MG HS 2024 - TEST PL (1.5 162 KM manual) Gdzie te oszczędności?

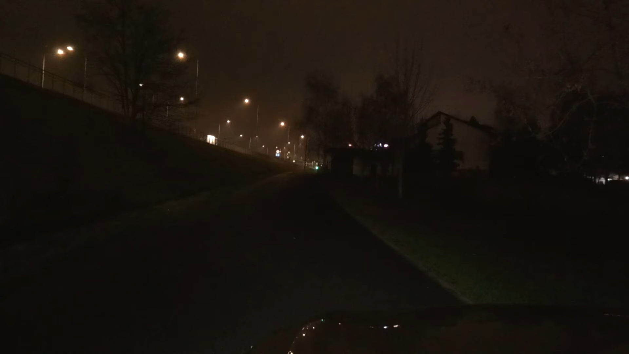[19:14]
Ledy w testowanym modelu umieszczone zostały w odbłyśnikach i z tego co patrzyłem na zdjęciach w wersji Exclusive to w każdej odmianie dostaje się takie samo rozwiązanie i jest to rozczarowujące,
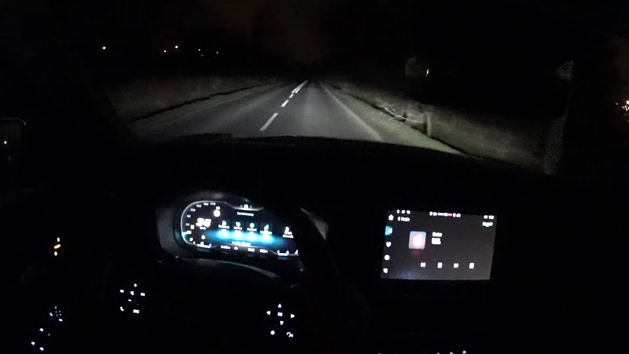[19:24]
biorąc pod uwagę, że w tańszym ZS mamy lepsze światła soczewkowe. Tutaj dostaje się mniej zaawansowane rozwiązanie, które skutkuje przeciętną poziomą precyzją odcinania strefy jasnej od ciemnej. Na szczęście nieźle wypada moc świecenia. Z tyłu, gdy ustawiam przedni fotel pod siebie i siadam za sobą, to na nogi mam taki duży zapas wolnej przestrzeni.